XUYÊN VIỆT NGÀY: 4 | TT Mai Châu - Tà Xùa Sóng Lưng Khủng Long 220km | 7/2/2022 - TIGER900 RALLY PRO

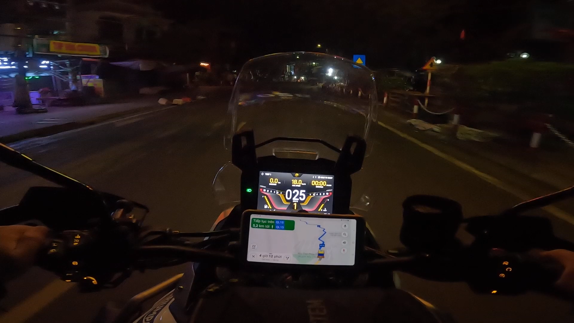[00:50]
Xuất phát rồi thị trấn Mai Châu lúc 5 giờ 43 phút ha các bạn. Ngày nào cũng vậy thì mình cũng set up cái trip một nó về không hết á, để mình tính cái
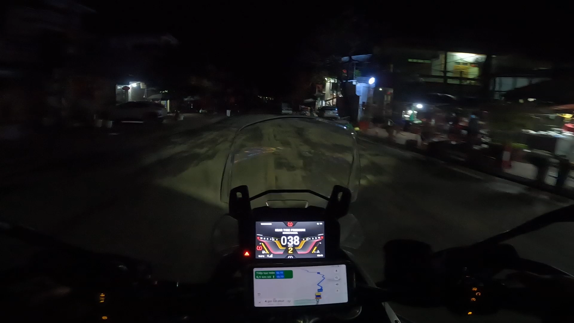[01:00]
km từ cái điểm mình đi cho tới cái điểm mình đến là bao nhiêu. Mỗi một ngày thì có các bạn, có thể là xem clip của mình và vạch ra được cái lộ trình chính xác cho các bạn khi mà đi tour xuyên Việt. Hiện tại thì ngoài trời nhiệt độ là tầm khoảng 15 độ C. Tết năm nay mình đi với các bạn thì
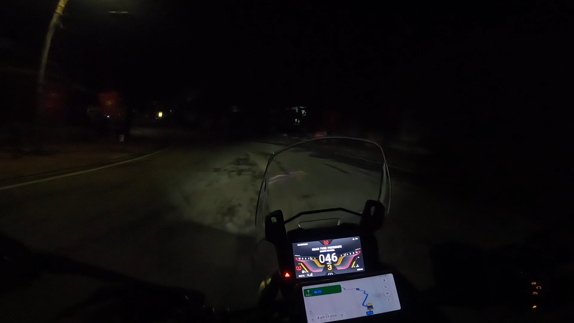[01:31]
nó lùi cái lịch về cái thời điểm mà đi xuyên Việt của năm rồi một chút xíu, thành ra là mình nghĩ nó đã qua cái mùa mưa rồi, bây giờ thì nó chỉ có lạnh thôi. Tại vì năm rồi giờ này hình như là mình đã đi xuyên Việt về rồi các bạn. Thời tiết cũng khá là ủng hộ. Mình nghĩ là qua khỏi thị trấn Mai Châu thì sẽ có một tí sương mù nhẹ ở trên đường đi lên, đi ngang qua Mộc Châu.
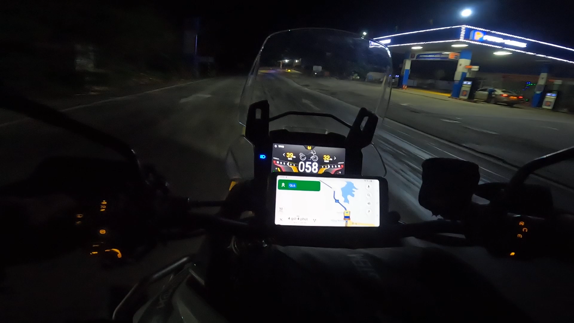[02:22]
Mình vừa chạy ra quốc lộ 6 rồi các bạn. Đây là một cái tuyến quốc lộ rất là lớn để đi ngang được thị trấn Mộc Châu. Ở đằng sau lưng của mình đó là đèo Đá Trắng đó các bạn. Thay vì đi cái cung hướng bên Ngọc Lạc chạy lên đó, thì bên Thanh Hóa chạy qua đó thì mình sẽ đi ngang đèo Đá Trắng.
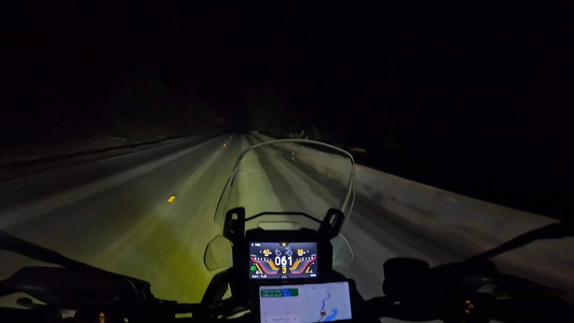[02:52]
Còn ở đây là mình đâm từ ở quốc lộ 15 đường Hồ Chí Minh, mình chạy thẳng qua cái hướng ở đây luôn thì không có qua đèo Đá Trắng. Đi vào buổi tối như thế này thì ít xe đi ngược chiều, cho nên là mình có thể là mở cái đèn chờ sáng lên, chấp nhận là cái bình ắc quy của mình về chắc nó sẽ bị hư,
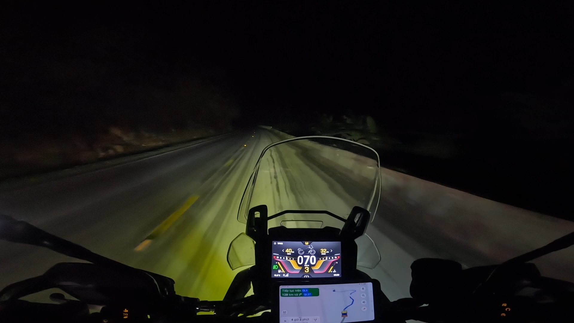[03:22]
nhưng mà vẫn phải xài thôi, tại vì cái đèn chợ sáng của mình nó ăn điện rất là nhiều các bạn, nhưng mà được cái là nó sáng. Bữa nay đi thì thời tiết cũng khá là ủng hộ các bạn, không có sương mù. Bây giờ là 5 giờ 51 phút rồi.
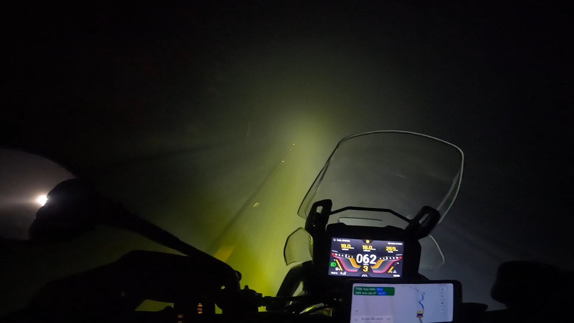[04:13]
Nhưng mà chúng ta có thể là nhìn cái tim đường á, nó có cái miếng phản quang. Rồi mới vừa nói luôn, hết cái miếng phản quang rồi. Bây giờ chỉ có nhìn cái tim đường giữa màu trắng để chạy thôi các bạn. Với cái tầm nhìn tầm khoảng 5 mét phía trước. Để tắt thử rồi. Ôi mẹ ơi, không có đèn chợ sáng là coi như là mù mịt luôn. Của mình nó có một cái len vàng, thành ra là soi thì nó vẫn thấy được cái tim đường.